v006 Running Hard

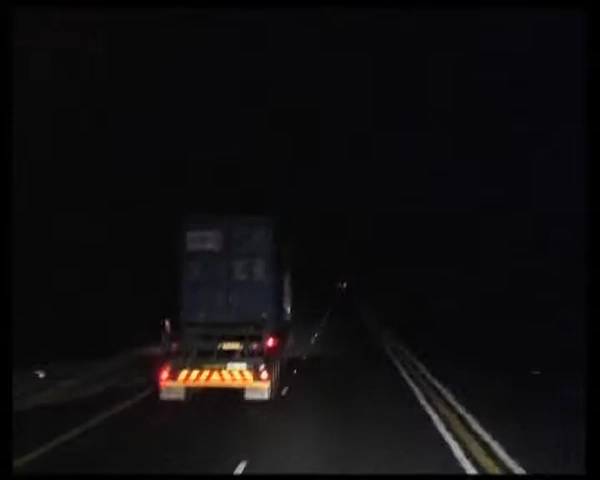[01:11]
One of the highlights of the trip for me was to see with my own eyes exactly how potentially dangerous a drunk driver can be.
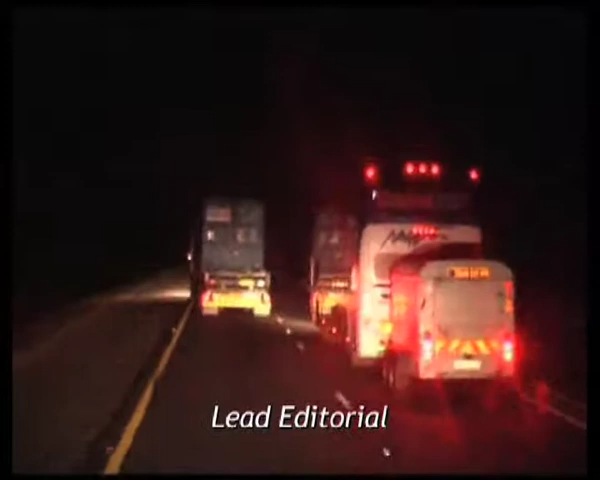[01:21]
We saw this idiot at 11 p.m., roughly halfway to Durban. It was a truly chilling sight. Watch carefully.
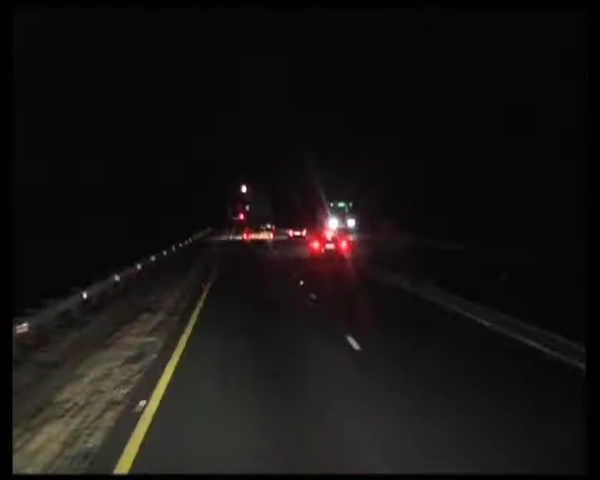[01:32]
At one point, he nearly collided with an overtaking car. He could have lost control as he went off the gravel shoulder as he mistakenly overcorrected, or at least got himself out of the way of whoever was coming past.
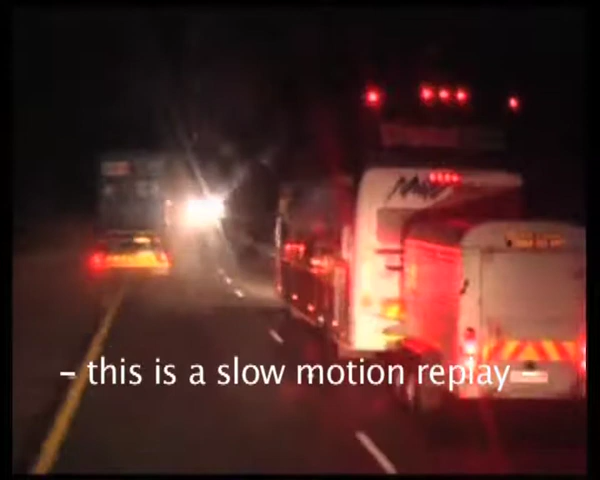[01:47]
Fortunately, this driver is no longer working for the company that he was with when this was shot.